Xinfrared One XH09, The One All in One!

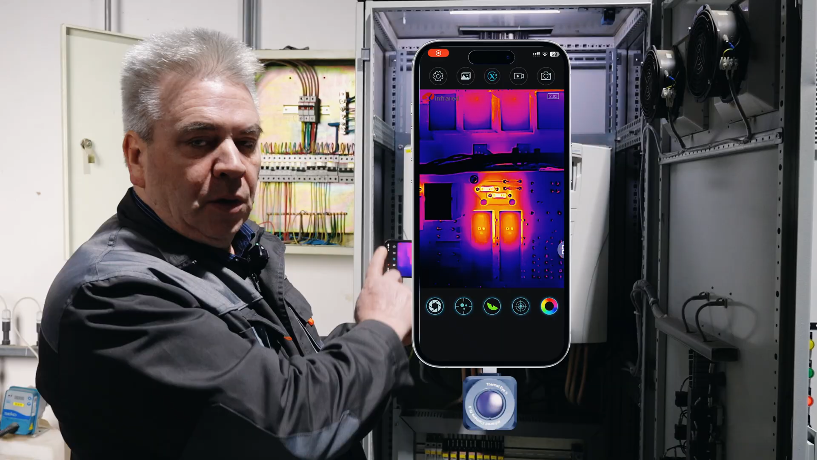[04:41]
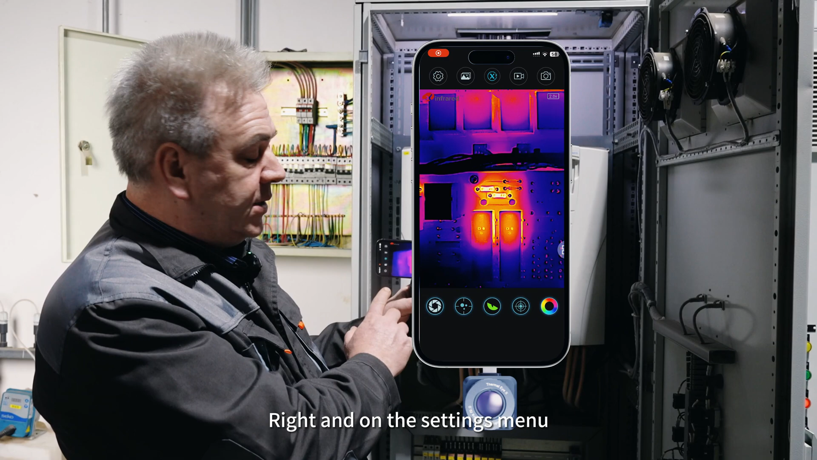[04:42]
Right and on the settings menu we have all these functions.
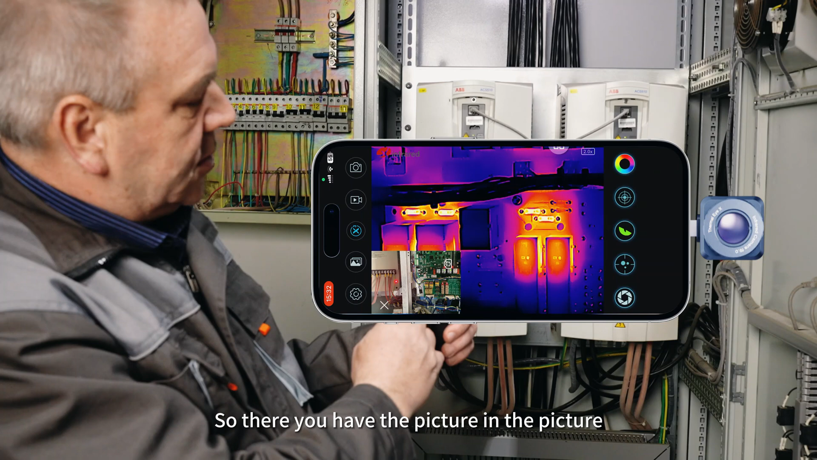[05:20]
So you have the picture in the picture. So you have the real picture and then you have the thermal image.
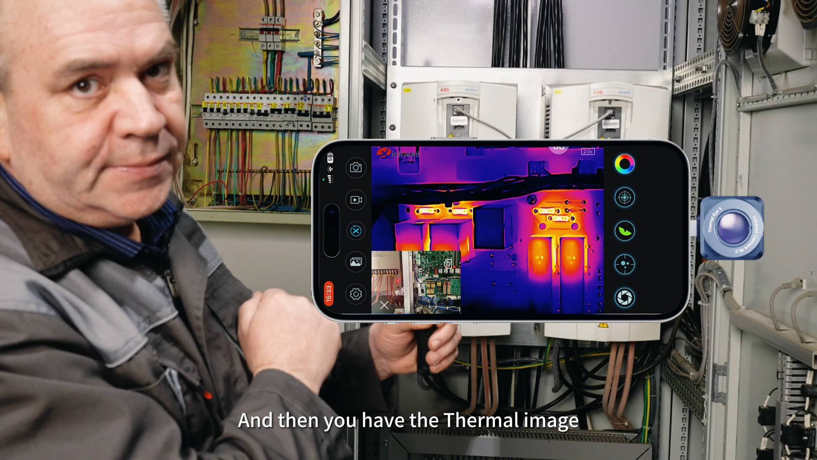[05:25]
And now we're going to do the temperature display. We go into the floating ball and there we have our temperature display.
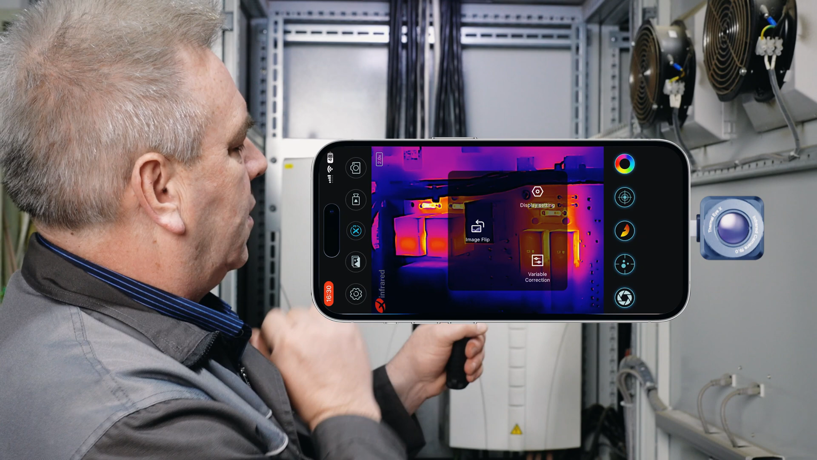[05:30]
And now I'm going to talk about another feature which is the image flip. Let's go back onto our ball and
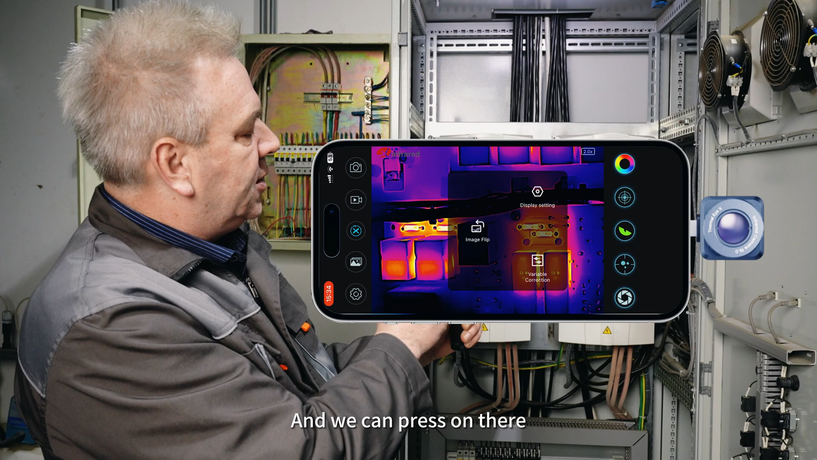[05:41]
we can press on there and we can flip our image anyway.
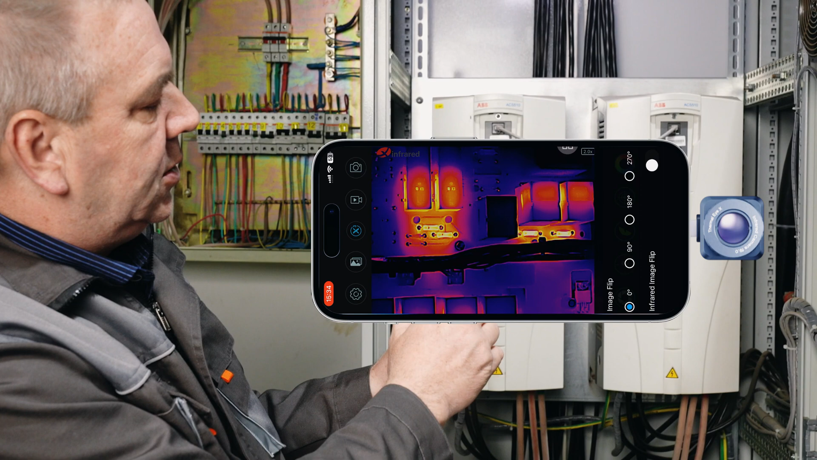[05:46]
Right, so now we do the precautions.